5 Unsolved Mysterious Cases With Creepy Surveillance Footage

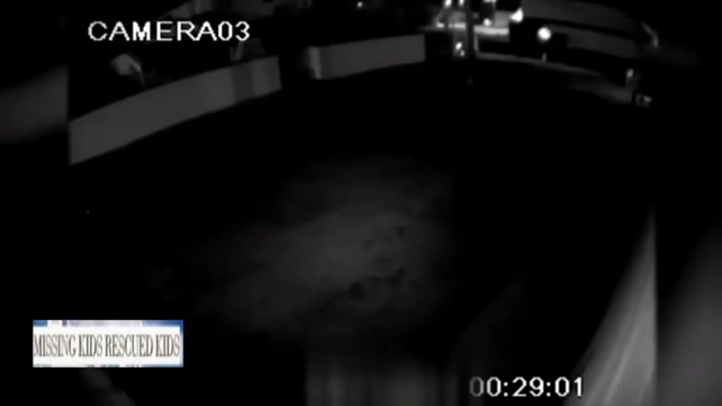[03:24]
You saw the surveillance footage of the family running up and down.
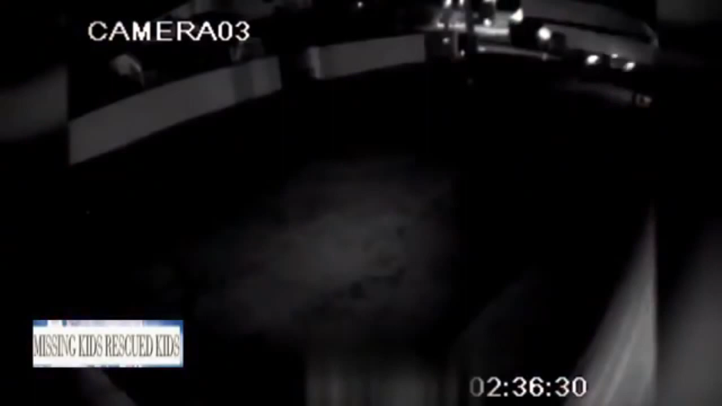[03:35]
There was no suspicious activity caught on surveillance camera that even indicated that someone has been kidnapped.